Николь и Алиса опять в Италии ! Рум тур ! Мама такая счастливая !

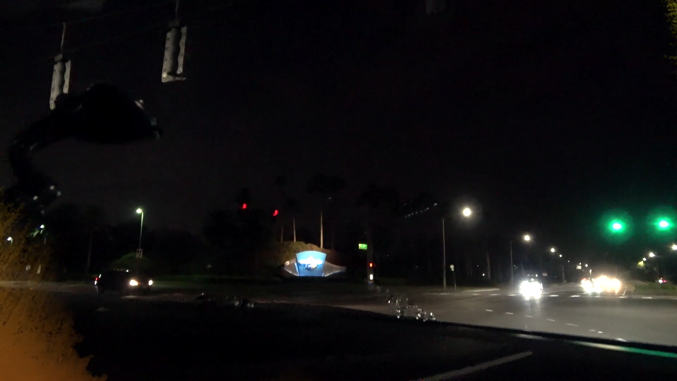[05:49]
Так, ребята, подъезжаем, смотрите, вот он Юниверсал. Вот, вот, Юниверсал Орландо.
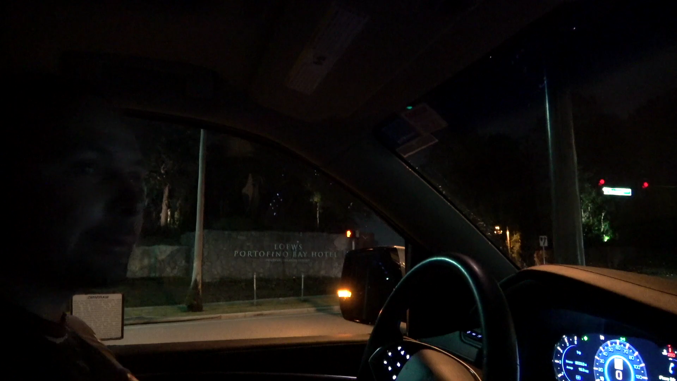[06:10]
Подожди, а в каком должен был быть, типа, Бали-стайл тоже какой-то там? Не знаю, не помню. Короче, выбрали мы в итальянском стиле.
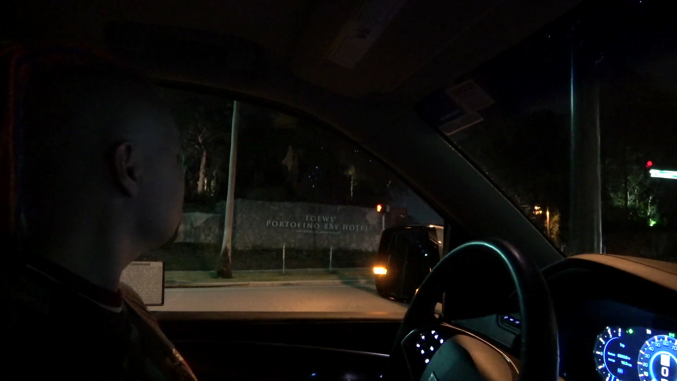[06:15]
Отельчик Портофино. Да, да, да, Портофино. Портофино. Ой, все темно.
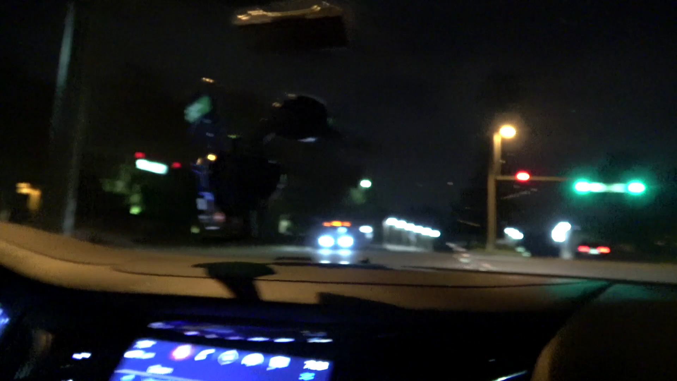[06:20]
На самом деле не так много времени. Времени 7-20. Пол-восьмого. Да, пол-восьмого.
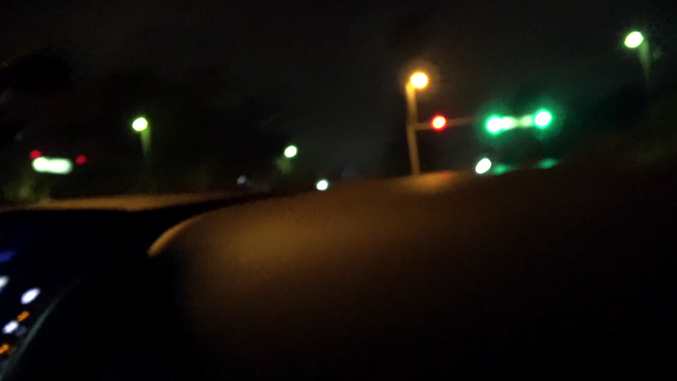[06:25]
Ну, темно. Но уже стемнело, да.